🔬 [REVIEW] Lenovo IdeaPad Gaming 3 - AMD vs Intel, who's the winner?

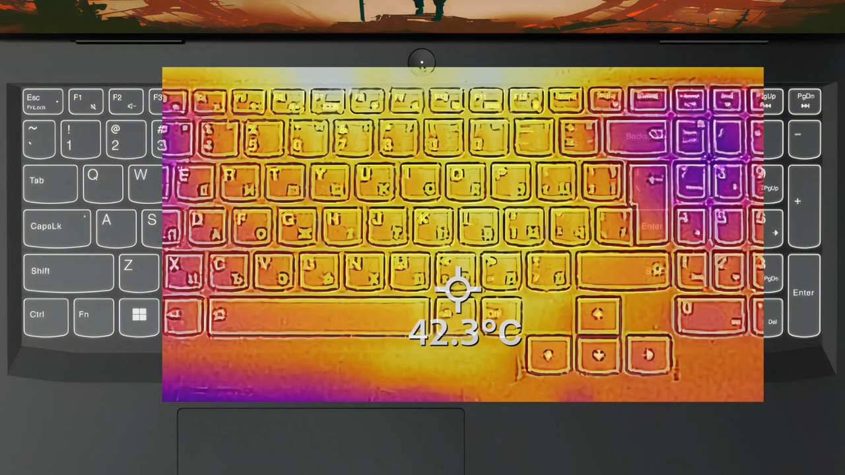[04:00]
On screen: spot 42.3°C
while the hotspot of the base is located closer to the top, so your hands are generally in a cooler area.